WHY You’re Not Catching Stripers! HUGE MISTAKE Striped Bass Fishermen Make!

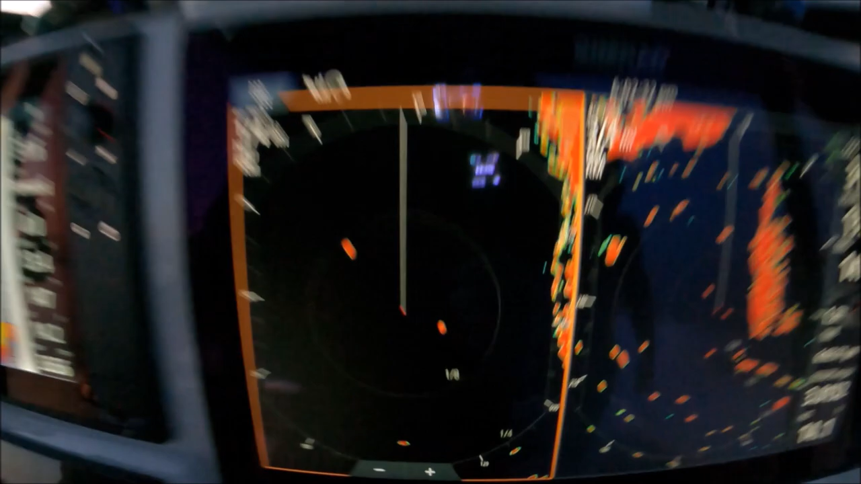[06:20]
We've got two ranges. Set a quarter mile and three quarters of a mile.
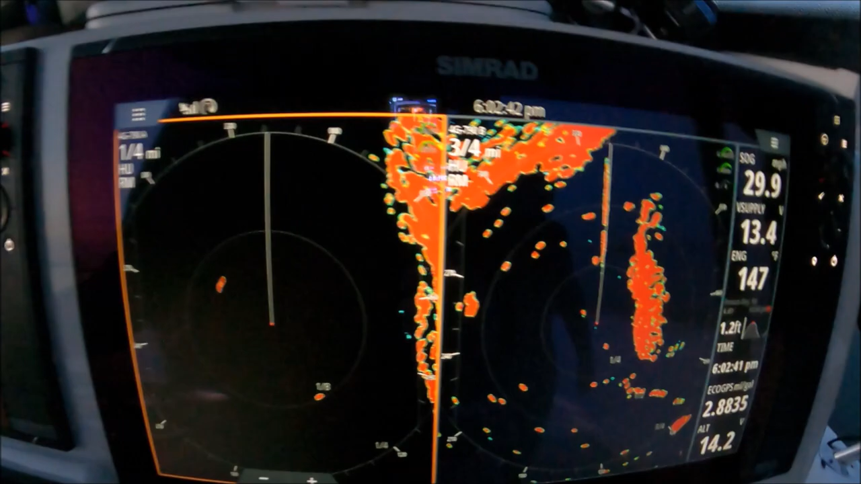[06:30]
See the mouth of the river. Here's our heading line.
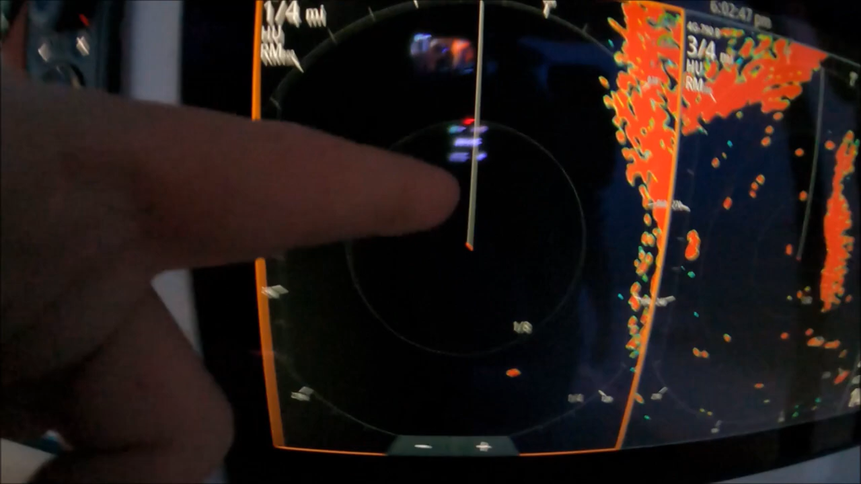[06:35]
Center dot is us. There's that boat right there.
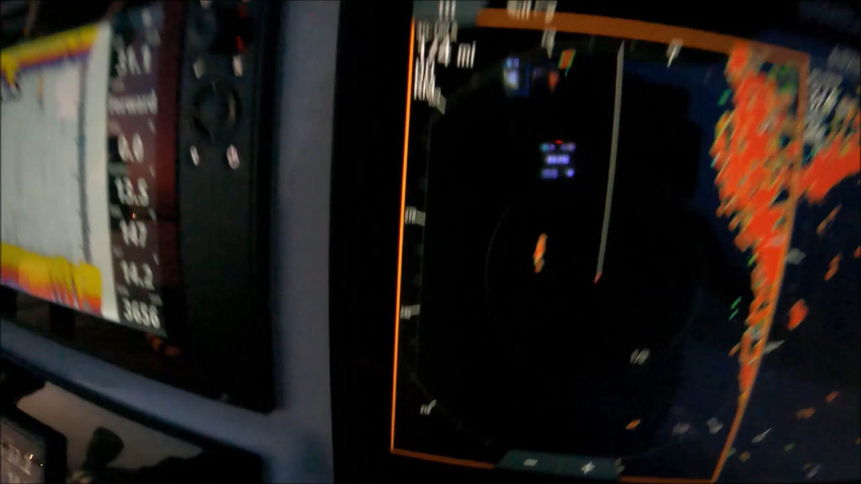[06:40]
We've got another boat straight ahead of us.
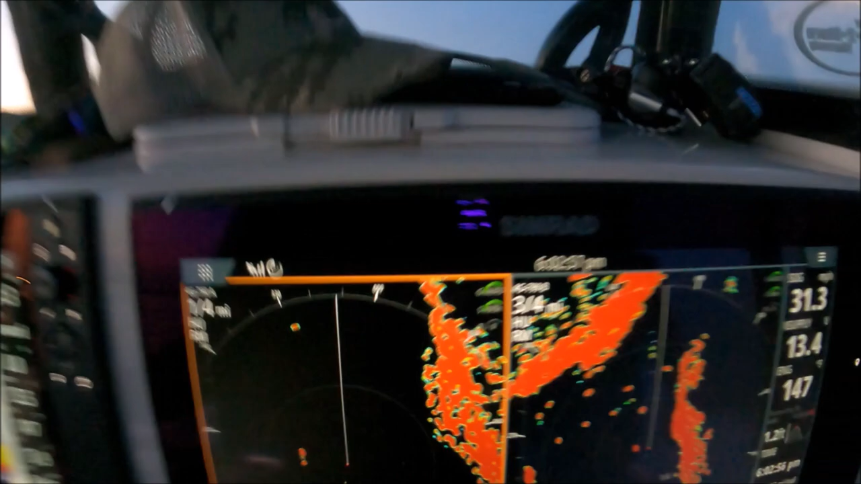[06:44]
Right there.
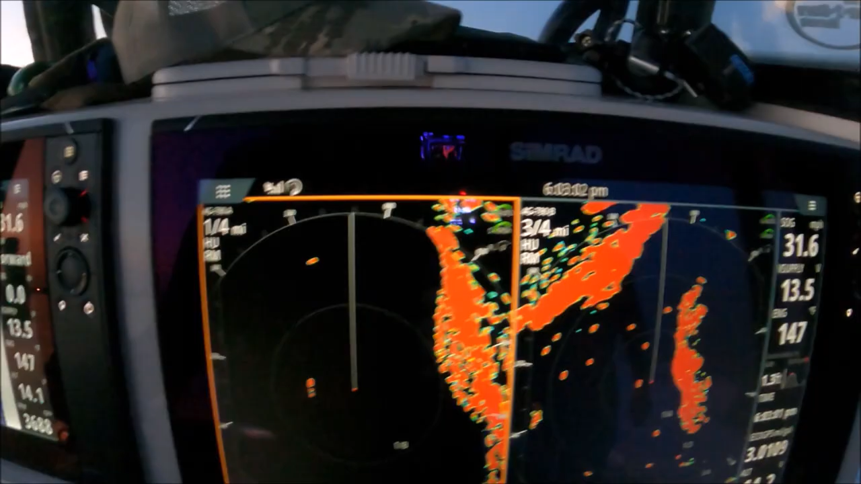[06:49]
I believe that boat is sitting on a mooring. Maybe not.
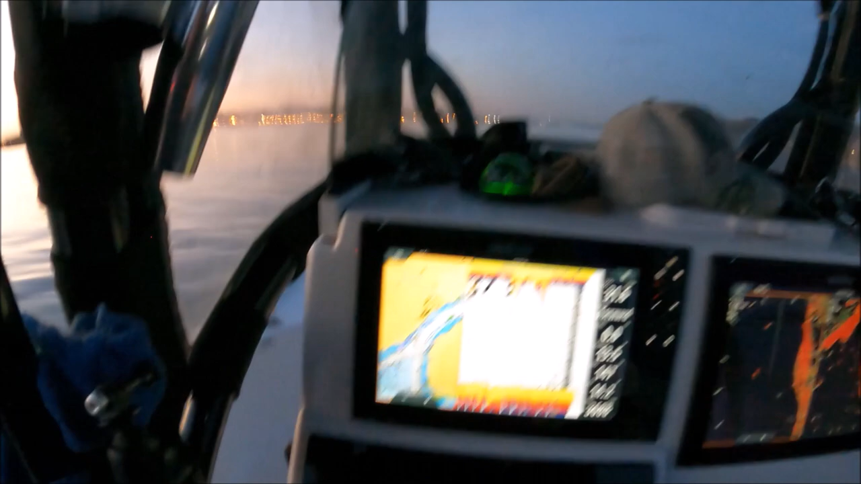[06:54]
Another boat up to the left. I got him.
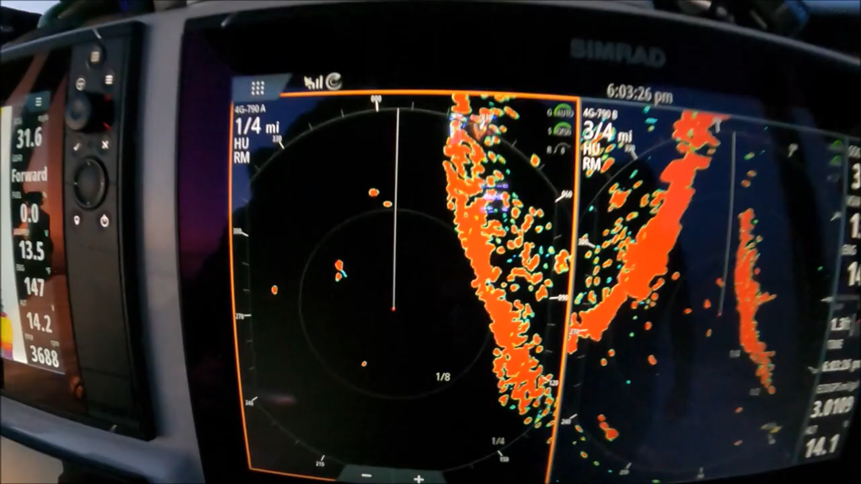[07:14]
Here's a can and a boat. Can and a boat. Red can and a boat.
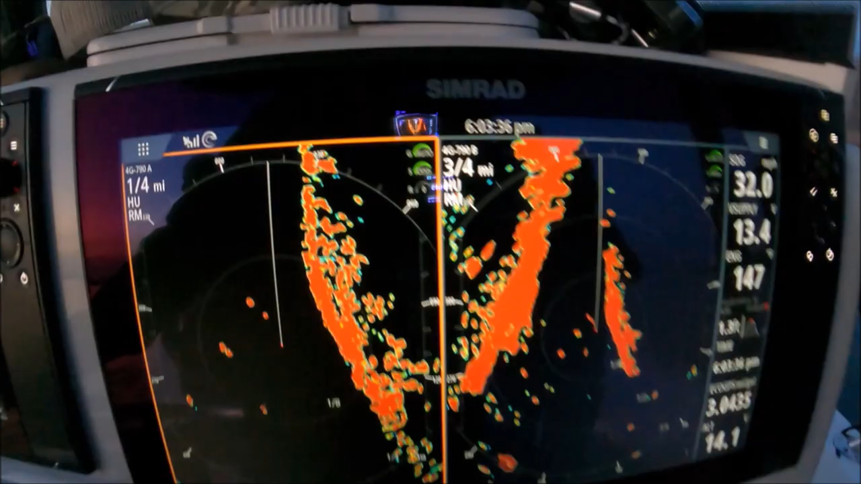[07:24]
We turn our radio on.
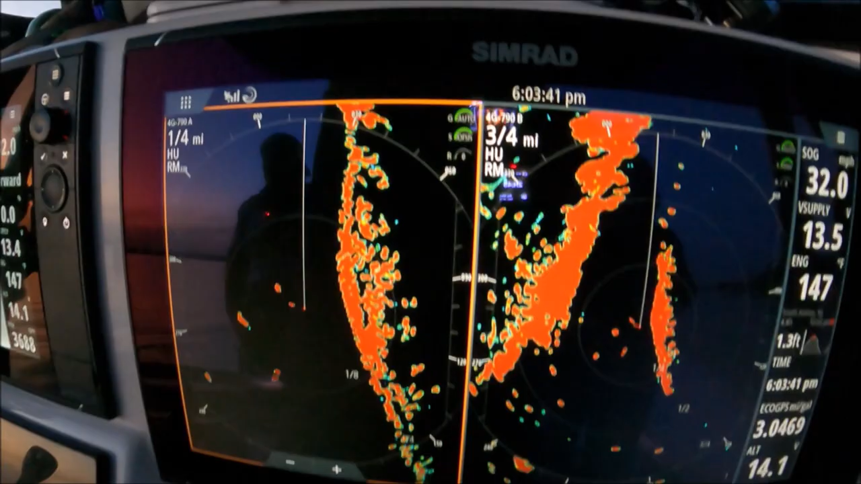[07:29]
We'll get our AIS working.
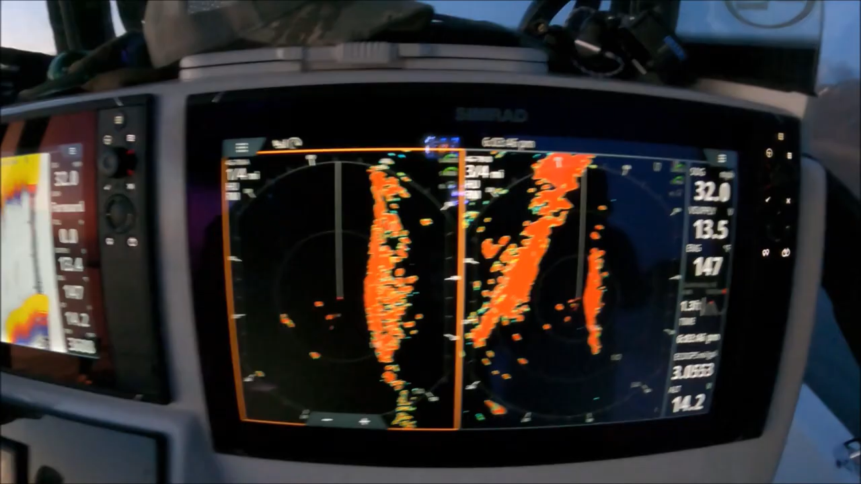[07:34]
And any commercial vessels will pop up on our radar.
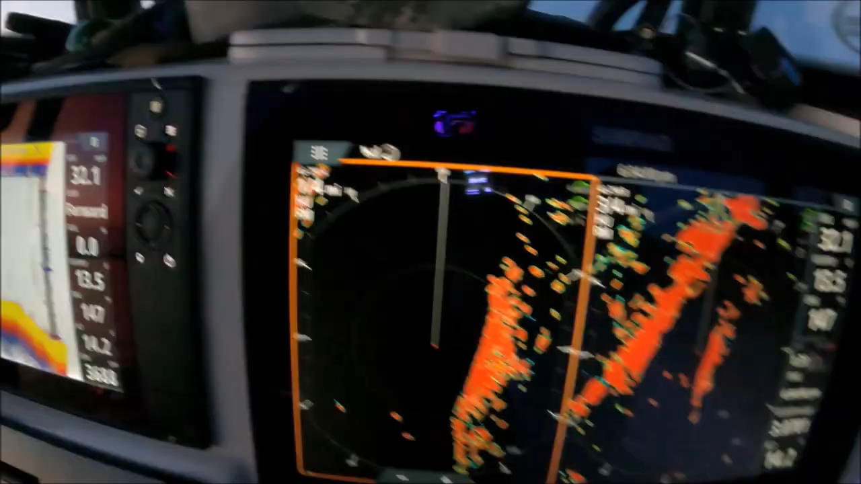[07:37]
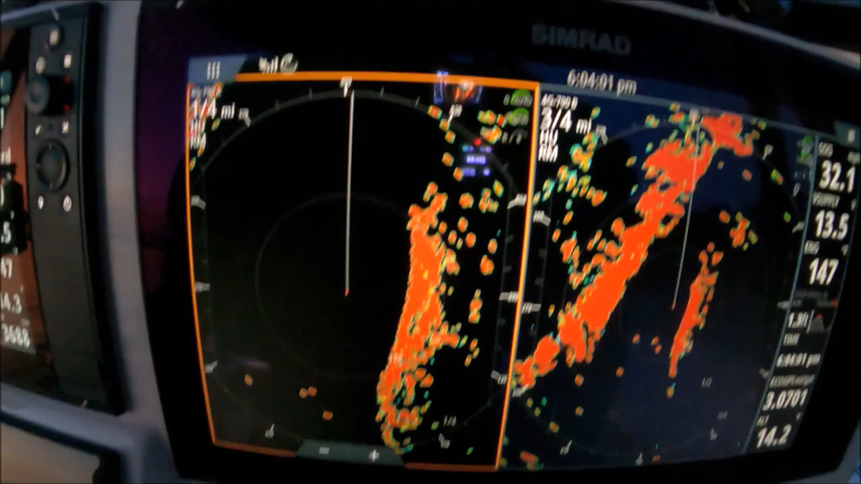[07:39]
4G radar or halo is great because you get double range.
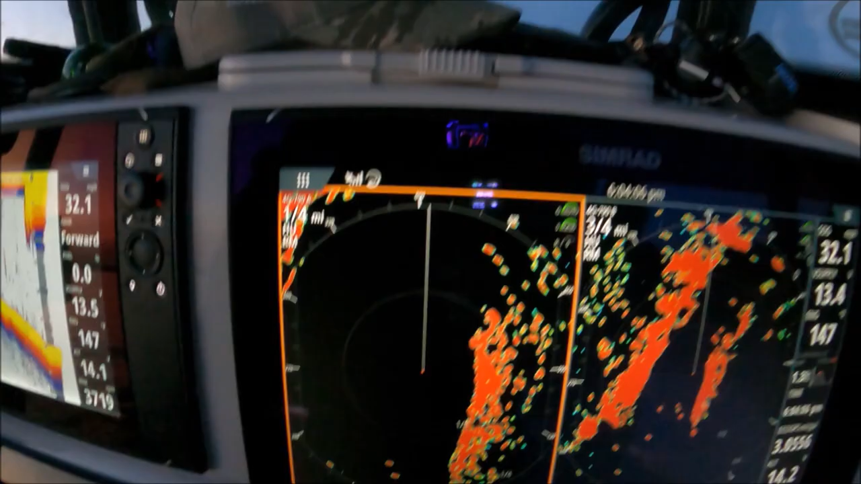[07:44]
It's like having two radomes. See the river channel.
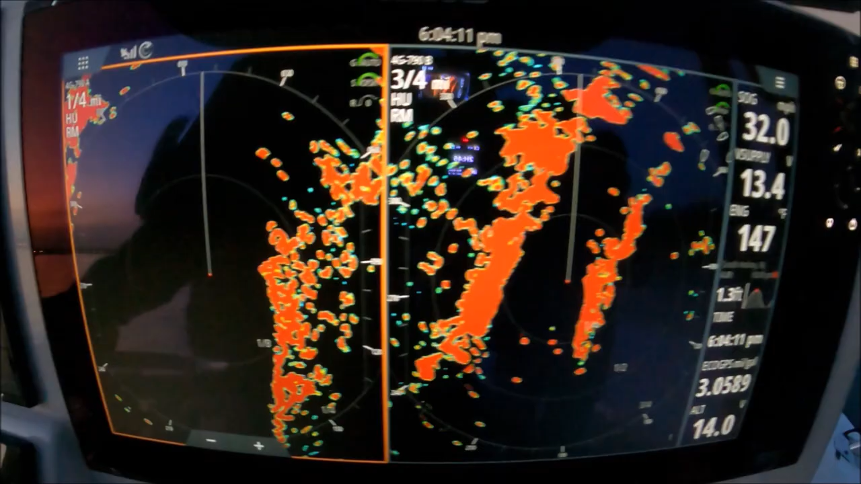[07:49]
The river mouth.
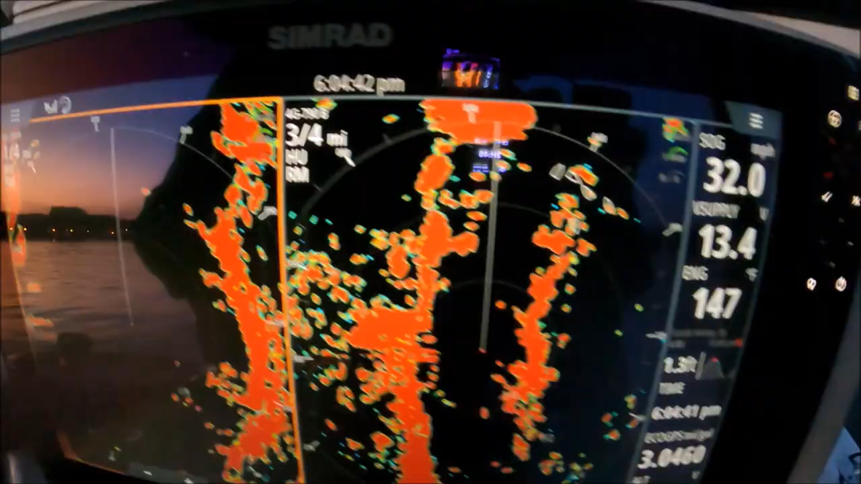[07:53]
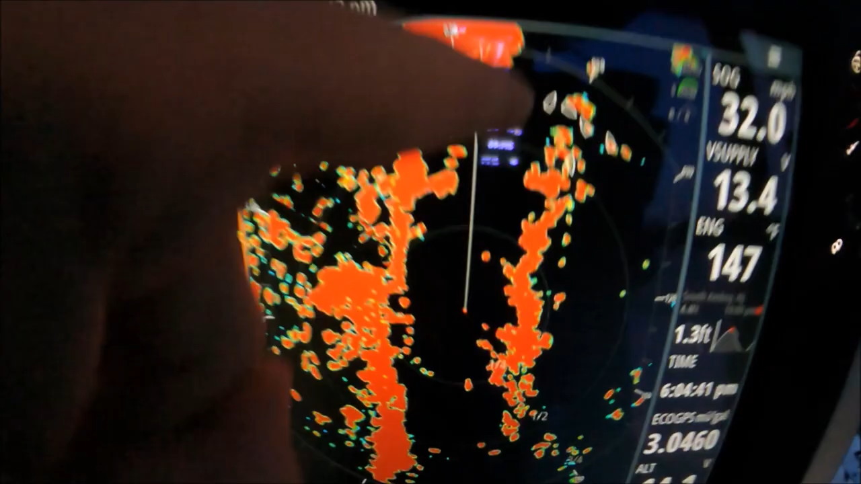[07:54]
Those are commercial vessels. Four of them sitting there.
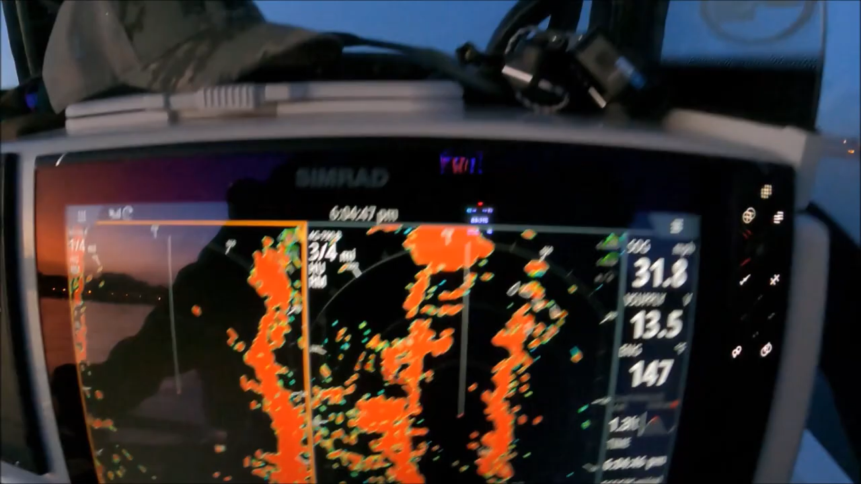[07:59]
They're commercial vessels.
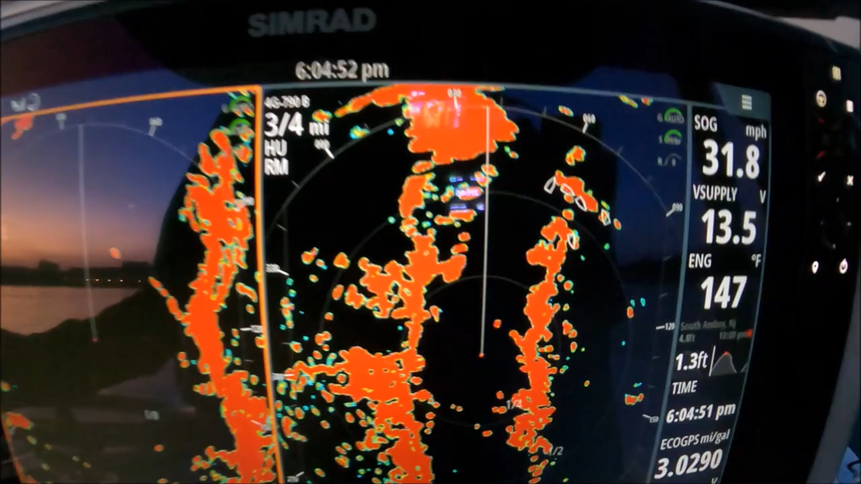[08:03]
They pop up when you have a radio with an AIS antenna in it. That guy right there. That's an antenna in it.